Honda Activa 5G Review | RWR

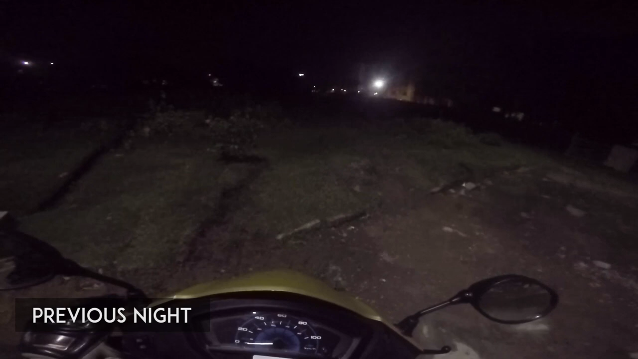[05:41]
So that's off the headlight test now we will turn the scooter on that's
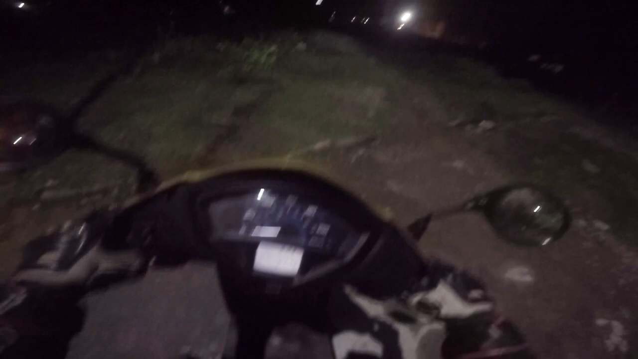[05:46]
the low beam this is the high beam see the difference over there right
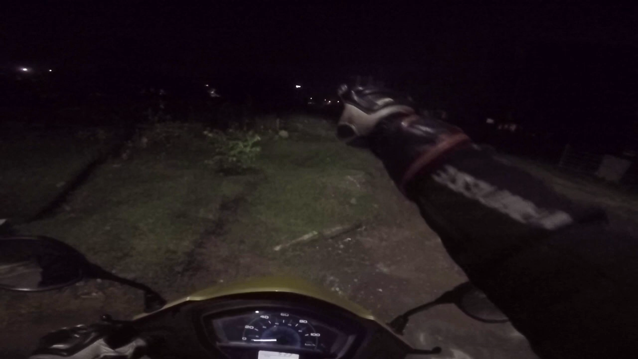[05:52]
over there low high yeah it's pretty good I mean the headlights nice you don't really get that with
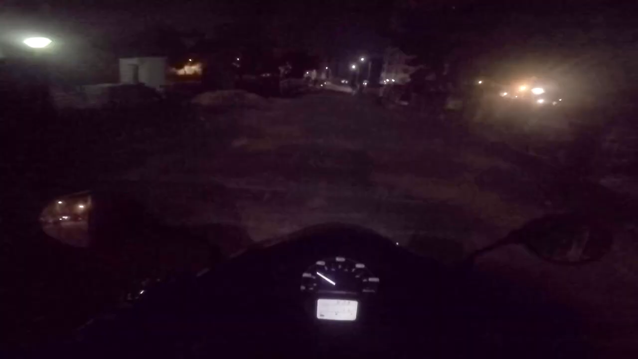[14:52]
on board and the new LED headlamps perform very well in dark conditions if you're that kind of a guy who cares about disc brakes alloy wheels and a telescopic suspension all you have